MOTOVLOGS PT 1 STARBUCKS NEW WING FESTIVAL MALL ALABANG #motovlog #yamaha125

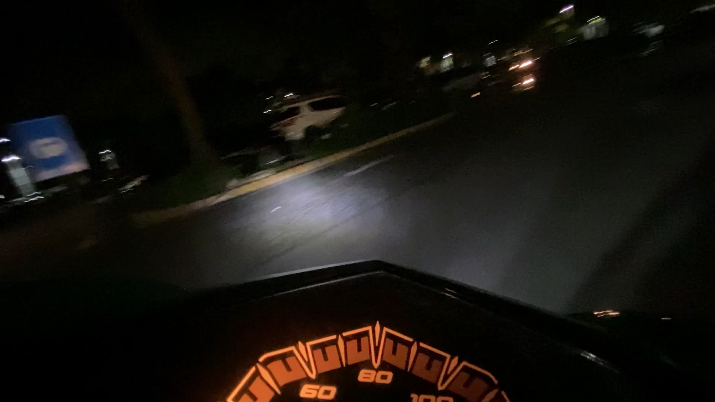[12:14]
Ito. Op. Mukhang mali ata na pasukan natin. Mukhang mali nga. Teka. Tayo ay mag-U-turn. Kasi mali yung napasukan natin. Alam.
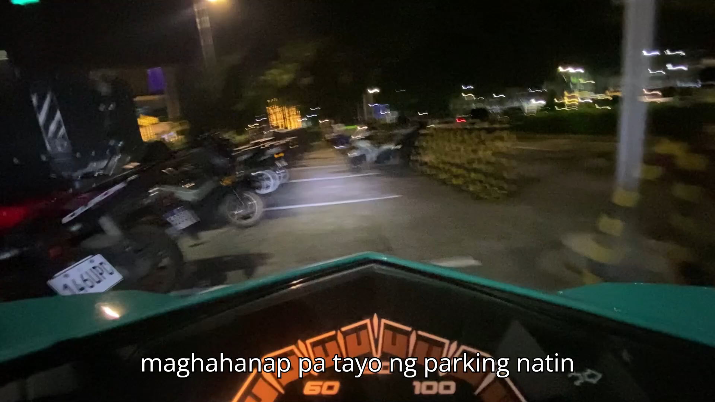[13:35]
Pwedeng dito sa dulo. Oh. Igitna na lang natin siya.